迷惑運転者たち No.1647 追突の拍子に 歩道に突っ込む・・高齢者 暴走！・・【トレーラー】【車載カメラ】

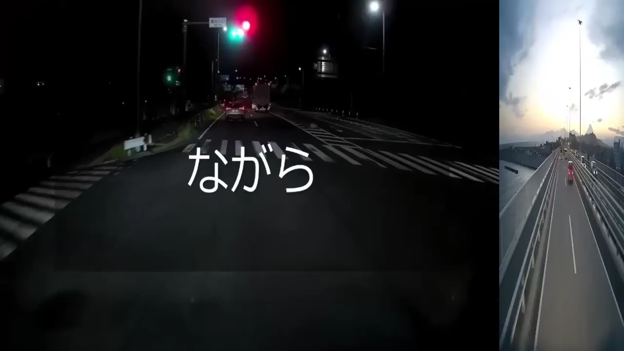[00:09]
なんだあの右に座る手は。煽らせ運転か。左側だってこれ遅いんだね。大丈夫かこれ。わあ、なんだあれ、スマホゲームかあれ。